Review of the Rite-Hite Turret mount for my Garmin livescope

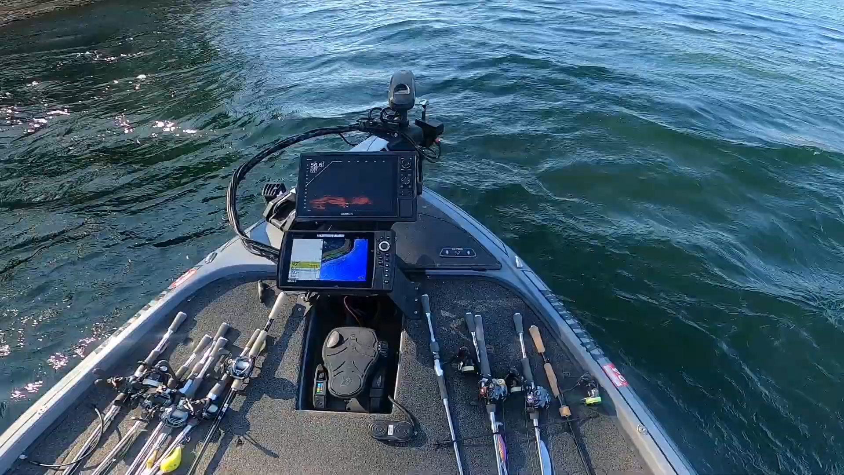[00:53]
basically it's got a uh this foot pedal here guys you kind of see that foot pedal and if you look up you'll see that arrow move
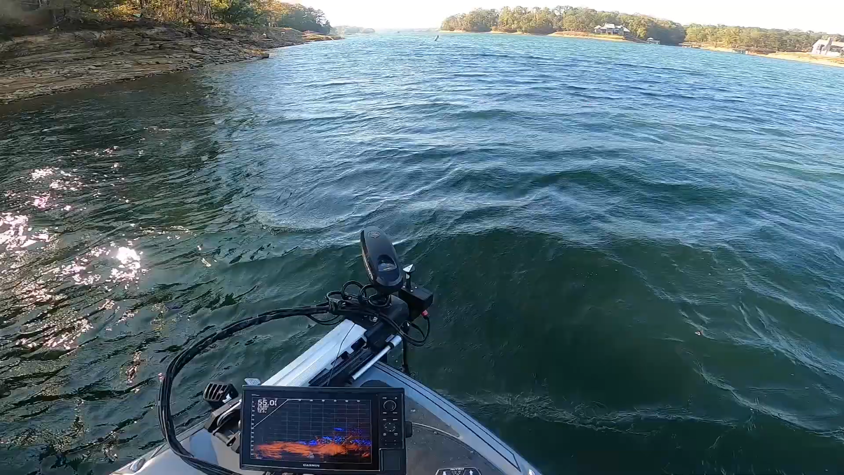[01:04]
see that arrow move now i'm on spot lock right now i'm able to pan pan around me
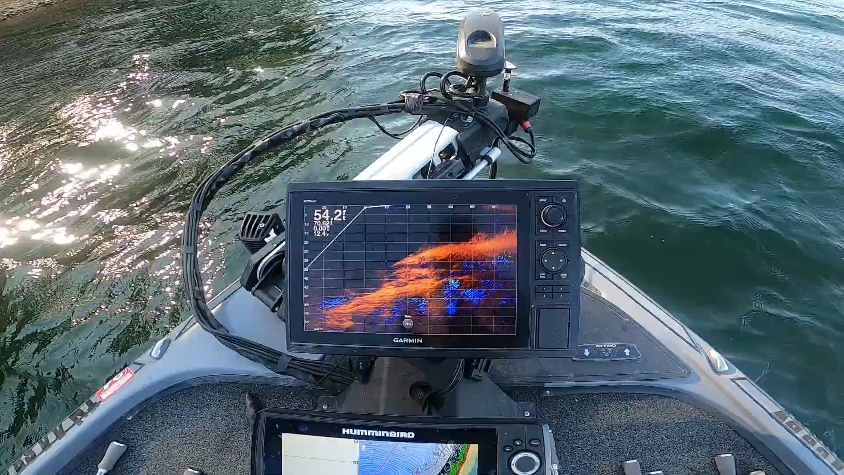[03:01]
650 bucks you can kind of see i'm just panning around and i'm stuck i'm in one spot right now i'm coming up to the bank you can kind of see where i'm going on the bank there which is pretty cool um anyway i thought i would just do a quick video on that guys uh just something that uh maybe maybe one of you guys want to try out i just